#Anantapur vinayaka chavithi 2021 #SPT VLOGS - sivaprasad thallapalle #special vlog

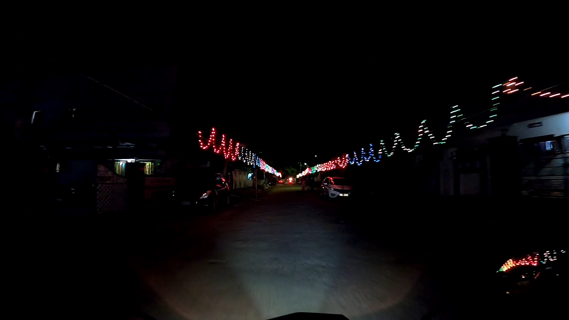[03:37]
అది ఇట్లుండాలన్నమాట పోతా అంటే లెఫ్ట్ రైట్ మధ్యలో మనం పోతా అంటే లెఫ్ట్ కేకుంటుంది అసలు
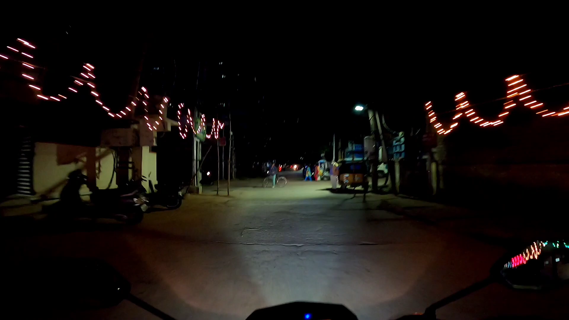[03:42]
ఇది వచ్చేసి సాయినాగర్ 3rd class ఇది ఇప్పుడు 4th class లోకి వెళ్ళిపోతున్నాం మనం 4th class ఏమైనా పెట్టారా చూద్దాం ఇదంతా ఇంకా అంతే వినాయకుడు బొమ్మలే కనిపిస్తాయి మనకి పోతూ ఉన్న కొద్దీ రైట్ సైడ్ ఏం పెట్టలేదు లెఫ్ట్ సైడ్ ఓకే ఓకే ఇది ఇది కూడా డెకరేట్ చేశారు
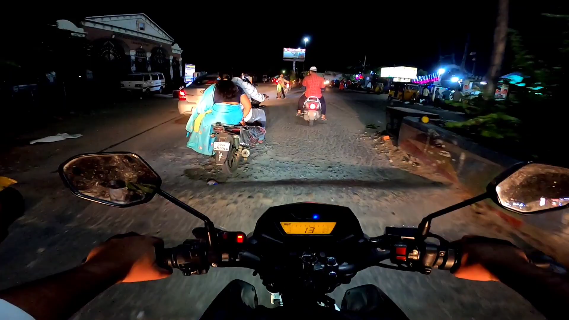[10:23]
తల అయితే స్పాట్.
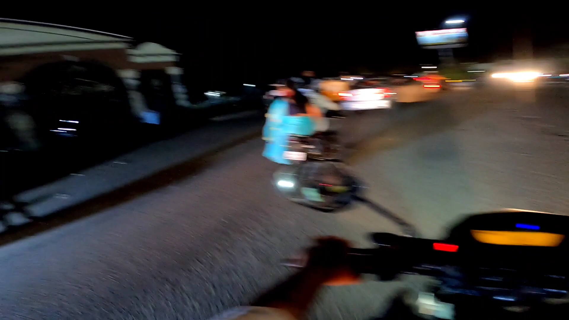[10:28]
ఇక్కడ కూడా ఇది ఆర్ట్స్ కాలేజ్, ముందర ఏదో బిగ్ బజార్ అనుకుంటా. ఇంతవరకు పోలేదు నేను, బట్ అంతా లైట్స్తో అంతా బాగా విజువల్ వండర్ అబ్బా చెప్పాలంటే. అండ్ నేనైతే మొబైల్ ఏం వాడట్లేదు, ఓన్లీ గోప్రో వాడుతున్నా.
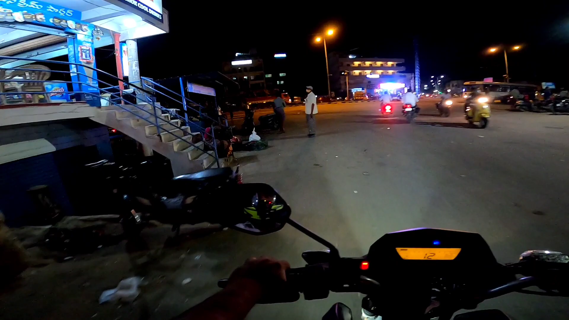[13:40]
నాకు తెలిసి ఇంకా ఎవరు చేసే అంటే ఎవరు ఎక్కువ ఇంట్రెస్ట్ పెట్టలేదేమో. ఇంకా రిటర్న్ తీసుకొని యూటర్న్ వెళ్ళిపోదాం. గాడ్ ఎక్కడ లేవు కదా మామా, సరే ఇంటికి వెళ్ళిపోదాం.